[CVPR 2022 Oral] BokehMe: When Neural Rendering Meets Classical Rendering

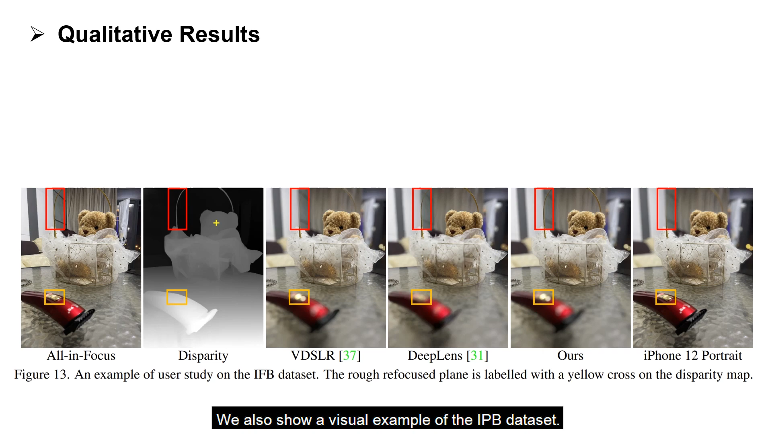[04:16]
One can see that our model renders much more realistic bokeh effects at both object boundaries and out-of-focus areas.